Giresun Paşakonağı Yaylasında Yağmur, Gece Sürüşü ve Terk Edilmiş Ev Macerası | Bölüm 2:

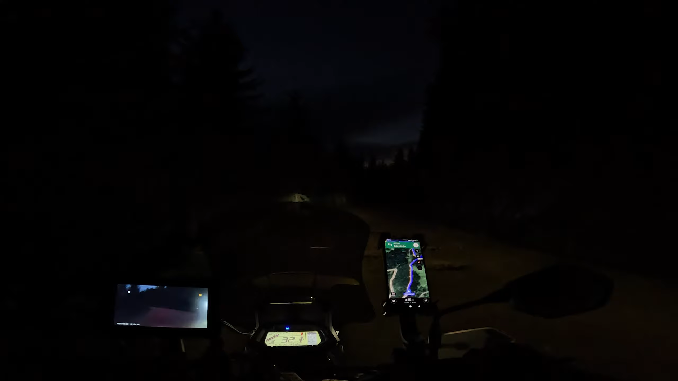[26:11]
Hava karardı. Şeyde sıra vardı çünkü. Yemek yediğimiz yerde yani köftecide, ızgarada. Gece sürüşü yapıyoruz. Bu arka yol üzerinden Bozat Mozat oralardan geçerek devam edeceğiz.